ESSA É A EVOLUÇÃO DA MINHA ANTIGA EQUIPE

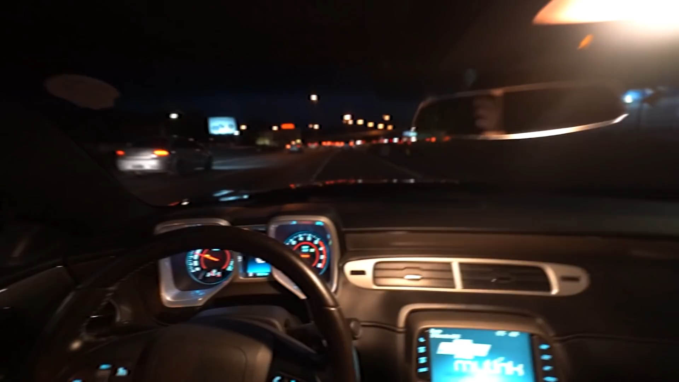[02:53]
Graças a Deus. Conseguiu sair do trânsito. Estamos chegando aqui já. Bem provável, galera, que ninguém chegou ainda no rolê, mas o ponto de encontro é aqui no Zoo, né?